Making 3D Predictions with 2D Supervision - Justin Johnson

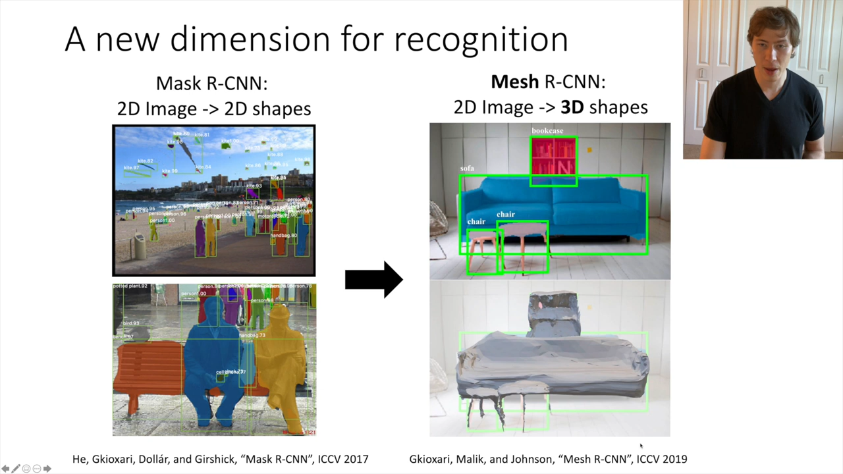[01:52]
And we believe that this third spatial dimension of three-dimensional shapes is an important next dimension for computer vision systems to process. So why might we care about 3D perception? Why is this an important problem to solve?
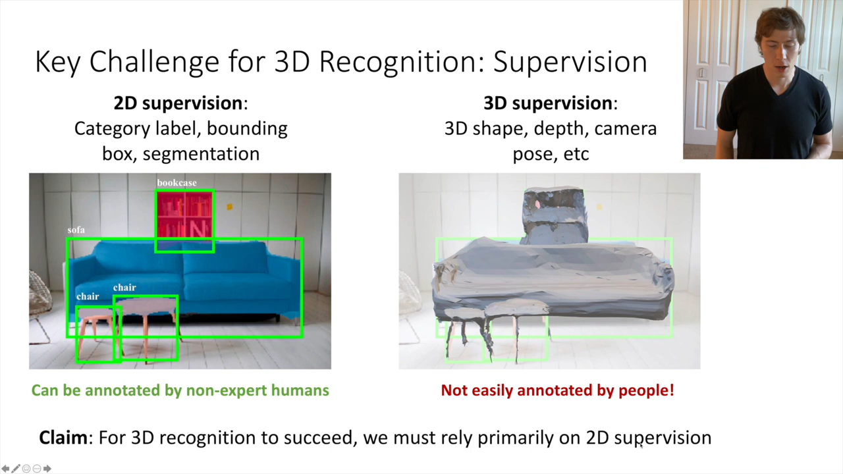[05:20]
So I think that in order to make progress on 3D recognition, we're going to need to take a different approach. And in particular, what I want to try to convince you of is that for 3D recognition to be successful, we need to be able to rely primarily on 2D supervision. And hopefully we should be able to build systems that can make 3D predictions, but are only supervised with 2D supervision. And if we can figure out a way to make that work, then we can hopefully scale our recognition systems and push them into this third spatial dimension.
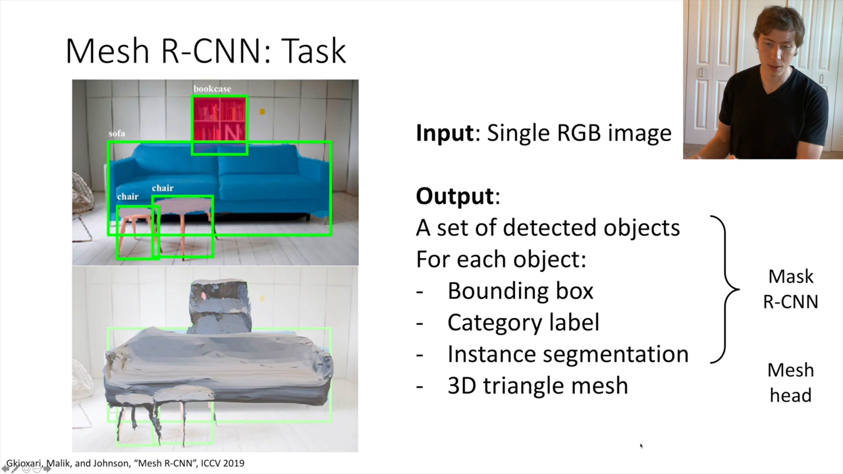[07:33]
And I'd like to point out at the outset that this MeshR-CNN task is fully supervised. We assume full 3D supervision of ground truth 3D meshes during training. So this is a requirement that will help to relax over the course of the talk.